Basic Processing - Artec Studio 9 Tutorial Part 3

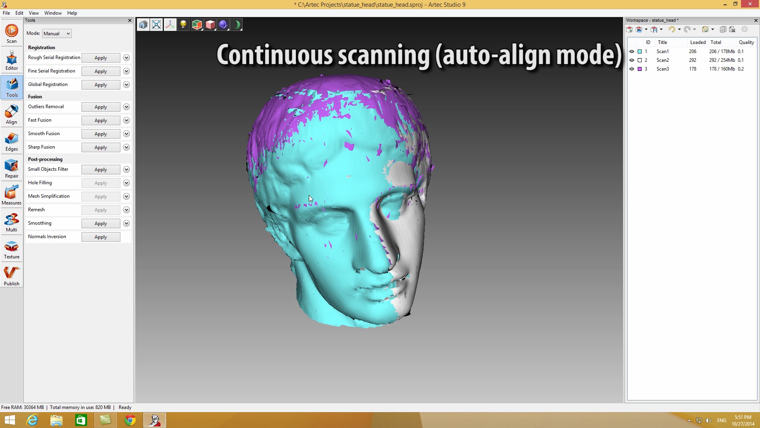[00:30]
If you used continuous scanning while capturing the scans then you do not need to manually align your raw data and you can move on to the next processing steps. This is why continuous scanning is the most recommended option. It automatically aligns your data during the scanning process itself. If you did not use continuous scanning while capturing
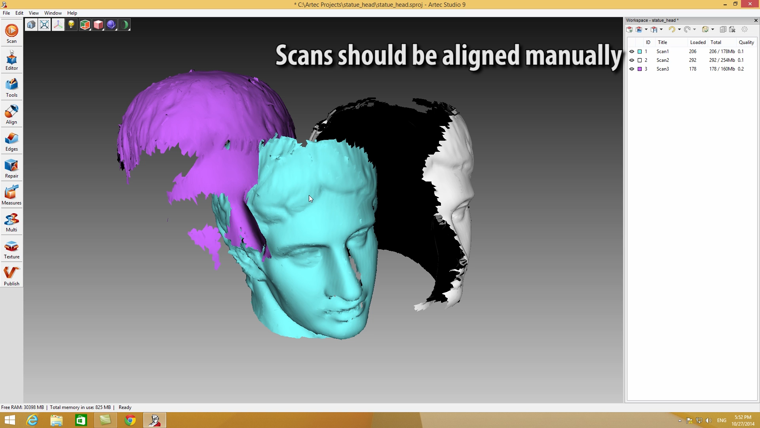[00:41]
the scans then please click on the Align button to open the tool.
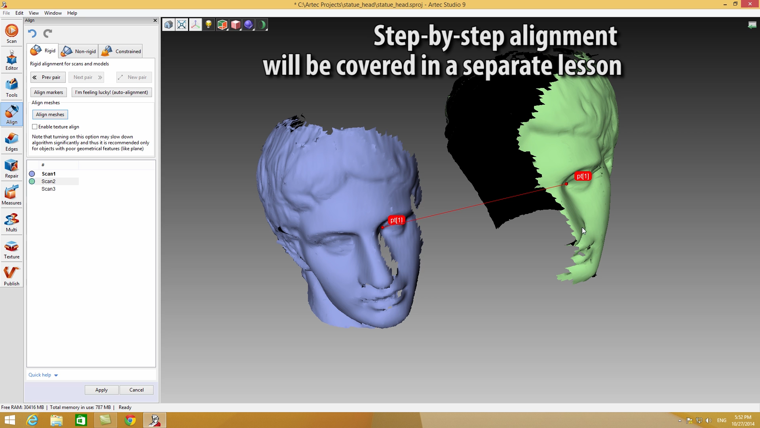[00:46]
To achieve a more accurate model after the alignment you can use a special algorithm called global registration. Global registration analyzes the information in each scan and aligns all the frames in all your scans to each other. If the scanned object has enough geometrical
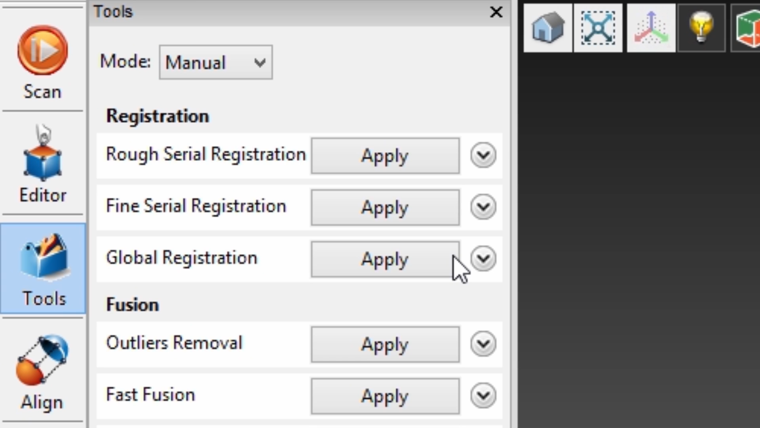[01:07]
features switch to the corresponding mode inside global registration.
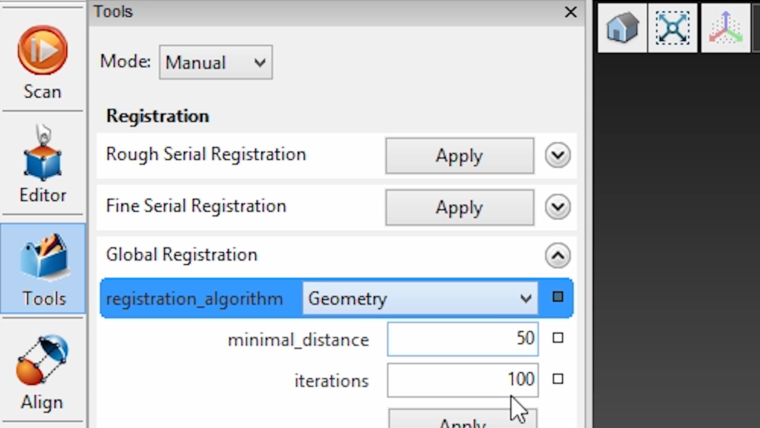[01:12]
It will speed up the calculation time. After finishing global registration you can start creating a polygonal model.
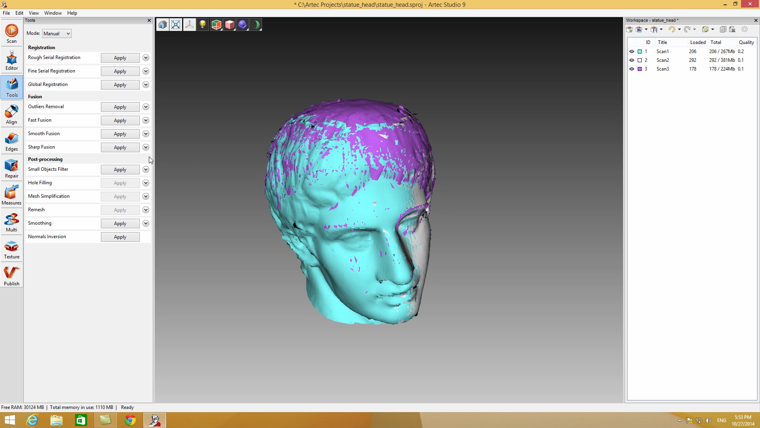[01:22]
Let's run sharp fusion on our raw data. Once the process is finished we get a polygonal model. To get rid of small amounts of noise around the model use the small objects filter in the tools panel. Let's select leave biggest objects option in the algorithm to filter all noise automatically. The mesh simplification algorithm is used to reduce the number of polygons in your model. The model can be exported into a number of different formats.